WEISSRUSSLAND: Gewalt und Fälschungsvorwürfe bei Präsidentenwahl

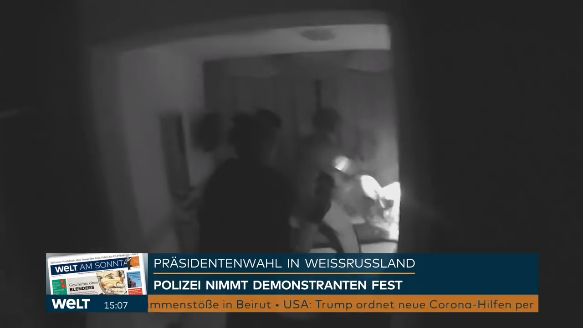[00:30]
Weißrussische Sondereinheiten nehmen russische Söldner fest. Die Männer der sogenannten Wagner-Gruppe waren nach eigenen Angaben auf der Durchreise.